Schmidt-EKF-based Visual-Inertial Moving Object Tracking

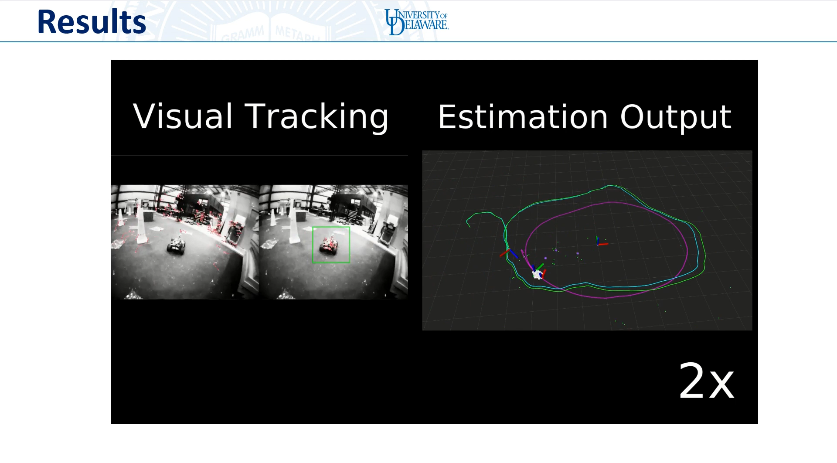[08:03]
On the left, we see the tracking front end, where both environmental and target features are tracked independently. The resulting output estimates are shown on the right, where we plot the VIO trajectory in green versus the ground truth Vicon trajectory, shown in blue. As well as the tracked target pose and target point cloud,
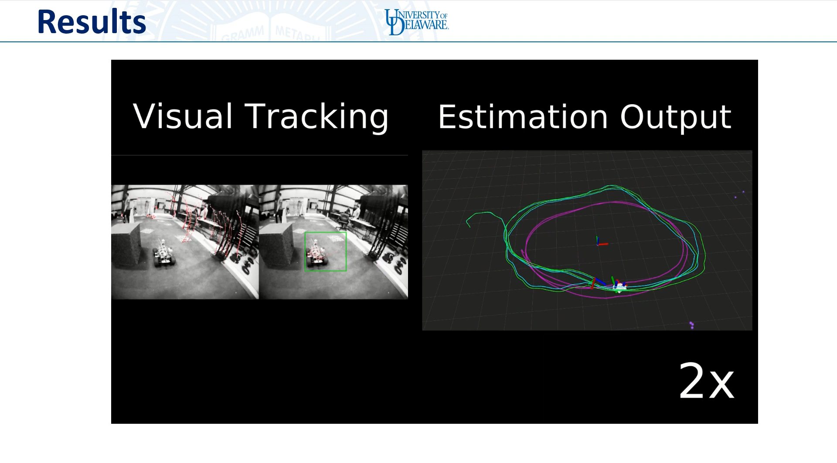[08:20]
shown in white, its trajectory, shown in purple. As well as the ground truth trajectory provided by Vicon. And we can see very accurate estimation performance.